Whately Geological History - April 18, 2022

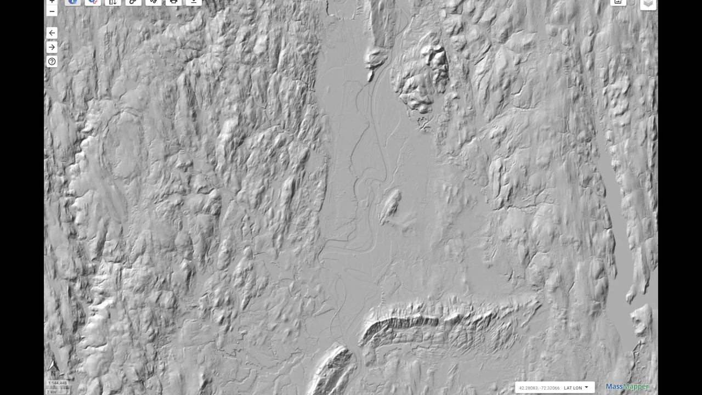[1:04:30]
You can pick up stone walls with the LIDAR if we zoomed in. I didn't bother to do that. Instead, I'm going to take you here on River Road here.
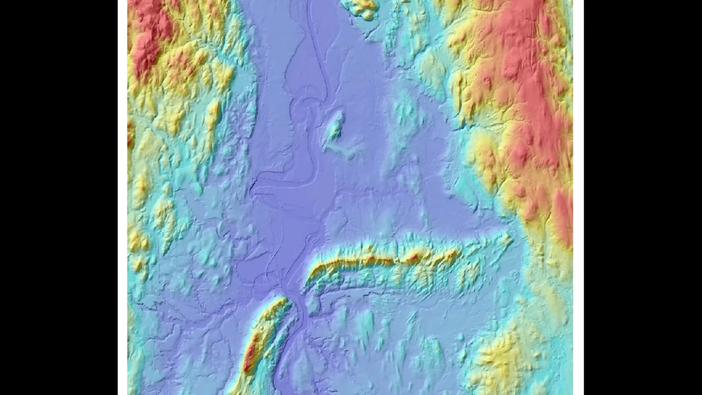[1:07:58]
There's the lake. So when the glacier was receding,